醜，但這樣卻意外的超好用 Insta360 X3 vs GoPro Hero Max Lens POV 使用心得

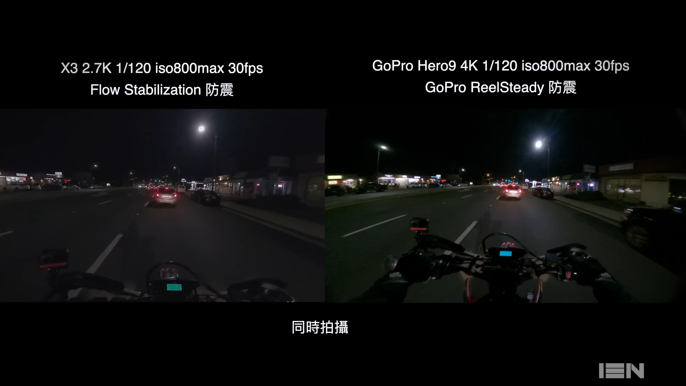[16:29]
OK,這應該有在錄音啦那我這X3有插麥克風我現在是夜晚就是架起來拍這邊是亮的離開亮的區域
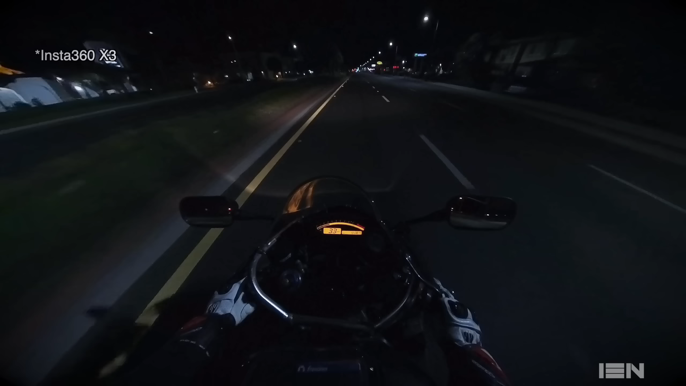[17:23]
多所以要800以下那抓起來呢你可能後置去做微調或是做清理的話畫面就還堪用我覺得還可以用然後甚至它不會因為就是防震的關係會畫面去晃所以實用上我發現所以夜拍如果要拍電影的話呢它是可以用的那這邊美國路上呢其實一般光源啊其實都蠻少的頂多路燈很多地方甚至沒有路燈所以夜拍來講呢其實是蠻吃力的可是我相信如果在都市裡面啊像台